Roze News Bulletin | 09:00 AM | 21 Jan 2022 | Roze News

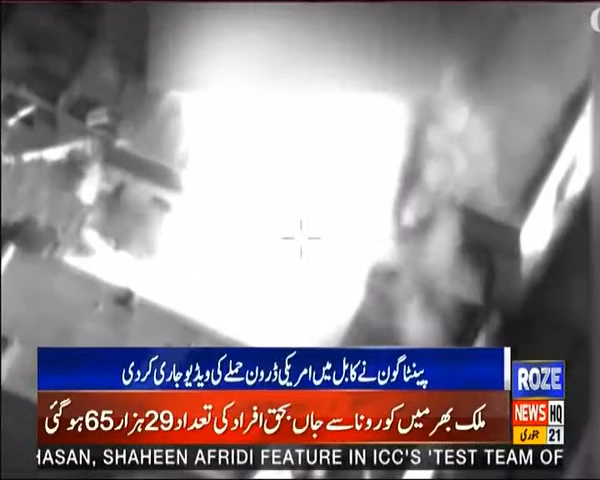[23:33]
افغانستان سے اقلا کے آخری مراحل میں امریکی سینٹرل کمانڈر نے قابل کی ایک گھر پر ڈرون حملہ کیا تھا اس حملے میں کئی بچوں سمیت دس شہری جانبھاک ہوئے تھے امریکہ نے ذمہ داروں کو سزا دینے سے انکار کر دیا تھا